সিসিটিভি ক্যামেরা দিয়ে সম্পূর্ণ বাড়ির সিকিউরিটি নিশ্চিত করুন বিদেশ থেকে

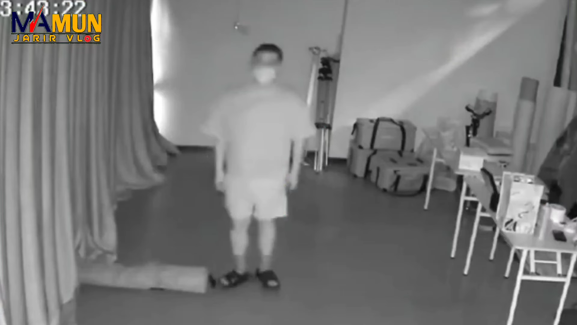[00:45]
রাতের একদম ঘুটঘুটে অন্ধকার, ছবি আর ব্ল্যাক এন্ড হোয়াইট হবে না।